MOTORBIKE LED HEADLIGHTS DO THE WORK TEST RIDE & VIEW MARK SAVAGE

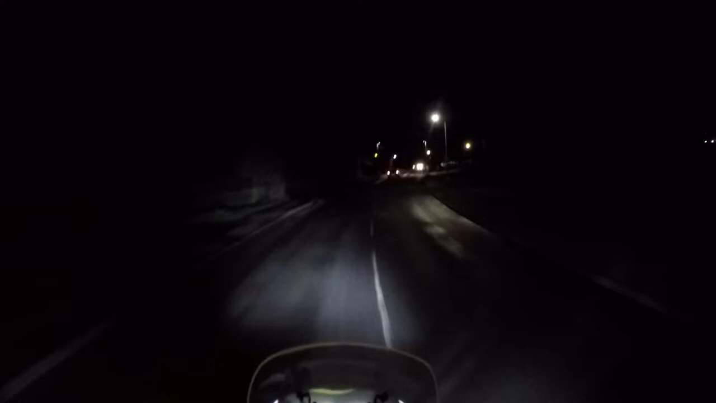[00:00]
Mark Savage here, and welcome to my channel. In today's video, we're testing these LED lights on my Tiger 800. Already I can see to my left, here, shining up the bushes. It's a bit of an odd shaped pattern there, I think, personally. However, it doesn't seem to be in people's eyes on the flat, just to the left hand side. And I can see a nice pattern in front of me.
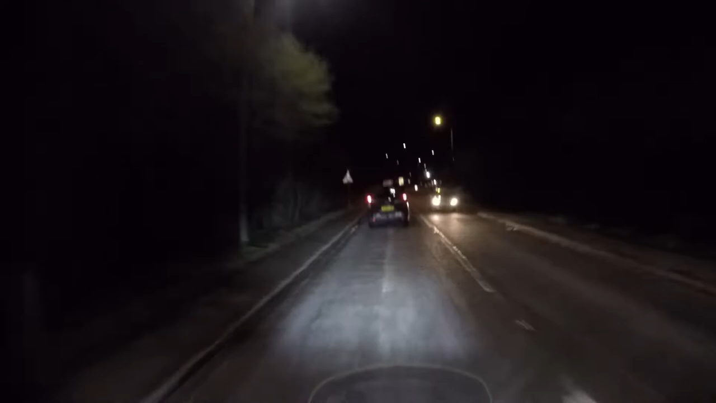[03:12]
I'm not shining up the back of the van too much. So, I would say I think I've got these bang on. But most certainly do shine up the kerb. And there we go. The sign, look at that. Really clear. Let's go left here. Oh, the showground's up. Yeah, I'm turning left here. Doesn't matter. I thought it was coming down here then. Well, it's a cold night.
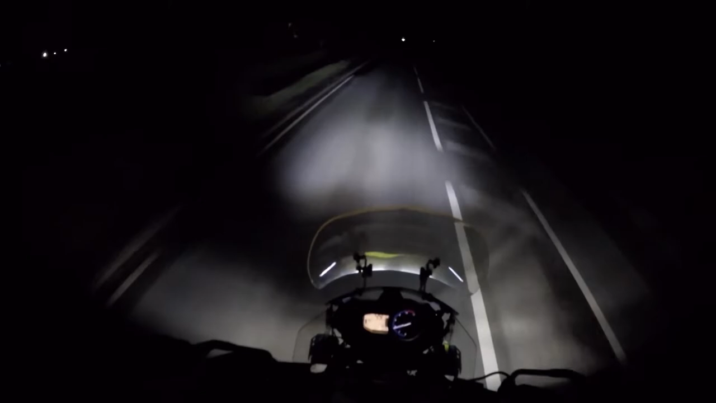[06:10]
And I put my fog lights on. Can you see when I put the fog lights on there, there was a beam across it. And that's roughly where the beam should be when you normally have your lights on. And this is what they pass or fail the MOT on. It's got to have a line. But it is odd, this left hand bit. And I'm not sure how or whether it should be there or not. I don't think that should be there, do you?
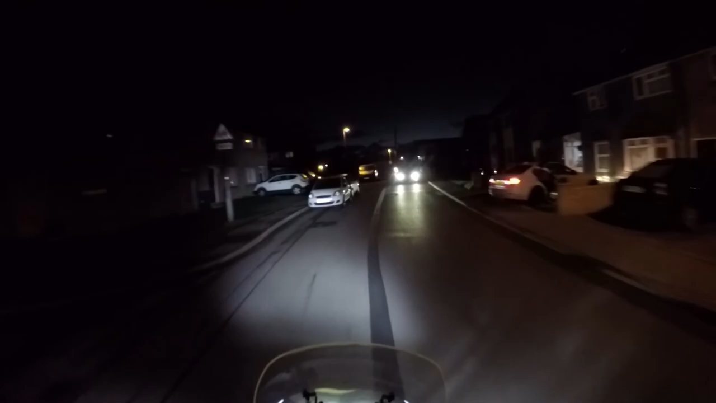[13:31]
Now I'm looking to my left-hand side here, and I can see a real glare up on the side. So that's not a right placement pattern there. Odd place to park.